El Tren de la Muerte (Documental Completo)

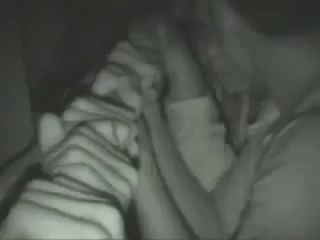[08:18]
Hay que sujetarse con fuerza, aunque duelan las manos y a pesar de que la humedad y el cansancio sean agotadores.
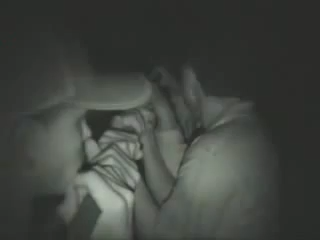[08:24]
Mantenerse despiertos es la máxima para no ser sorprendidos, para no caerse o para poder saltar a tiempo.
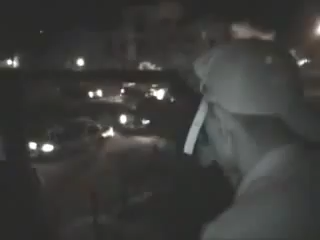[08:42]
En la cara de Roberto se reflejan el cansancio y el miedo.
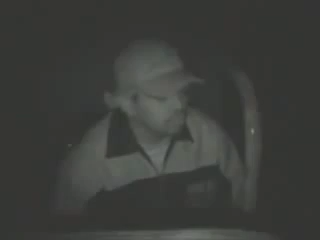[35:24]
Si bien algunos van forrados como momias y duermen un rato acurrucados en algún rincón mientras otros vigilan.
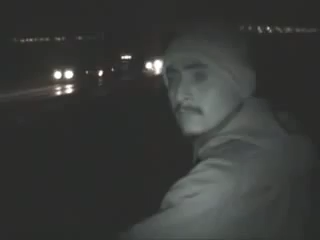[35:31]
La Ciudad de México es considerada como el punto más difícil del viaje. Permanentemente hay controles y redadas.
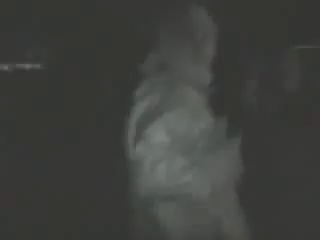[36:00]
Hay pánico, como muchas noches. Hay que correr, da igual hacia dónde. Perros rastreadores. Ninguna barda es tan alta como para no poder saltarla. Esperar, escuchar si la policía viene.
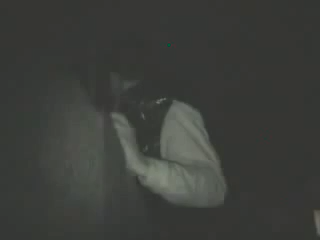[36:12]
Buscar en dónde esconderse y hacerse invisible hasta que llegue la mañana. Sonido de Peugeot.